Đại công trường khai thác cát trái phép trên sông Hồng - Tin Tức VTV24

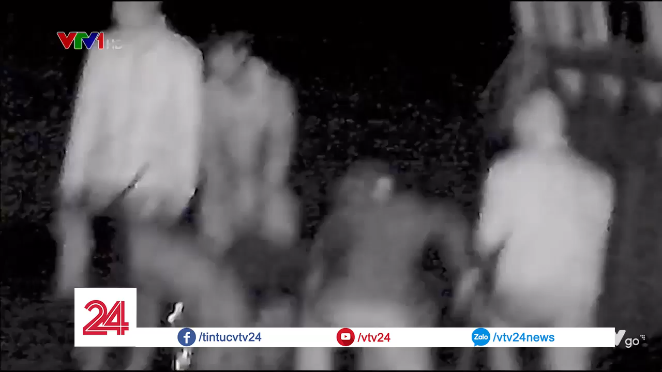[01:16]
Qua ống kính hồng ngoại của phóng viên, những con tàu hút cát trái phép đã hiện ra rõ hơn.
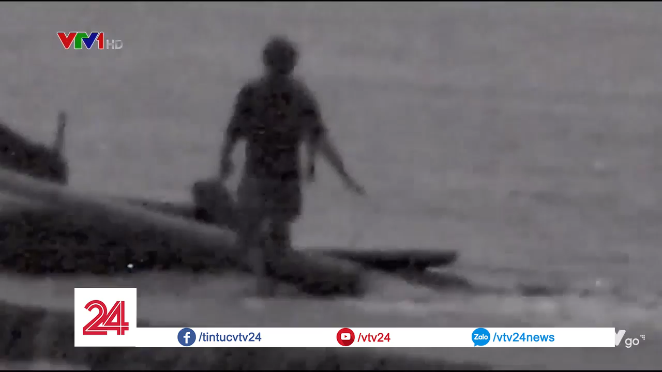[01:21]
Hàng trăm khối cát đã được lấy lên từ những chiếc vòi chọc thẳng xuống dòng sông như thế này.
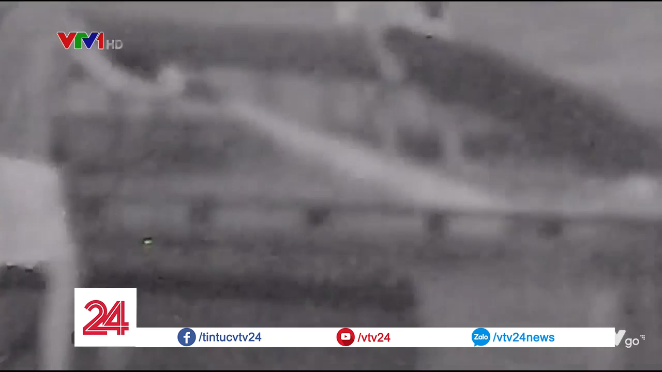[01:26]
Là người thường xuyên lái tàu trên khu vực sông, người này cho biết hoạt động khai thác cát trái phép đã diễn ra khá lâu và tinh vi hơn khi các đối tượng luôn bố trí người canh gác.